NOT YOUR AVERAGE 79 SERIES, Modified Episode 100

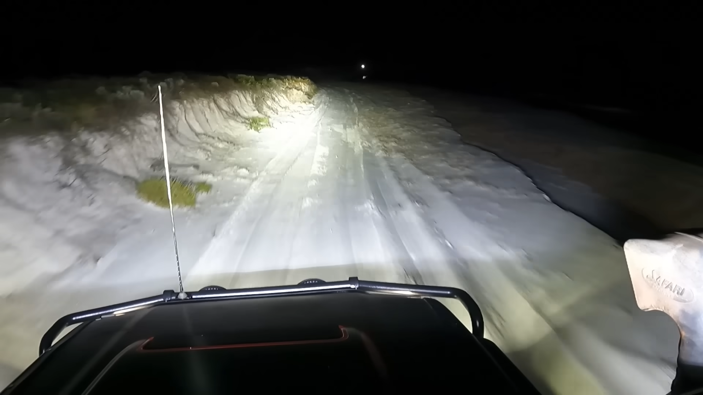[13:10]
And then I've got a good 800 meters maybe of like LED light, and then the HIDs, they take up what's up ahead.